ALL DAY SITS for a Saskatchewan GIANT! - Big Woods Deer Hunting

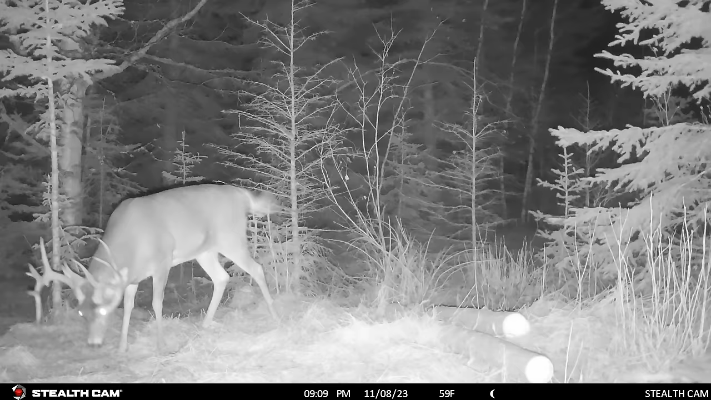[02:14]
One of the biggest bucks I've ever hunted up here in buck country. He's a monster. Just a big typical.